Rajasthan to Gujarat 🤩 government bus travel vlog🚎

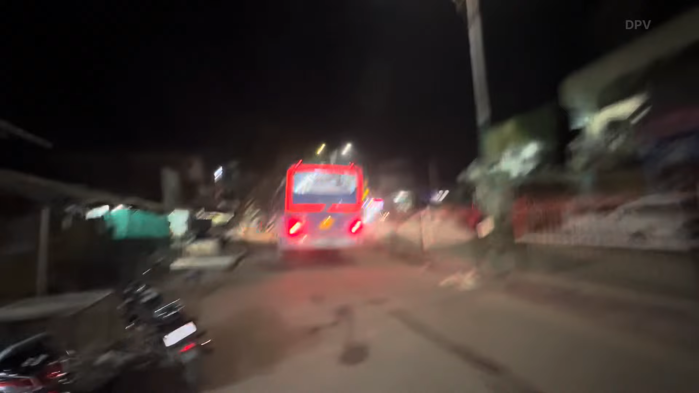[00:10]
माई गॉड भागो भागो राजस्तान में यह रोड की हलत देखो वेलकम बैक